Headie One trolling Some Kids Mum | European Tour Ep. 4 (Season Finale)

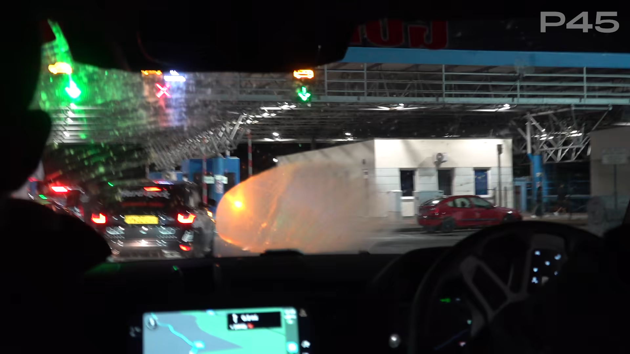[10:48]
Look, look. What's he doing? Just cut to the front, standing.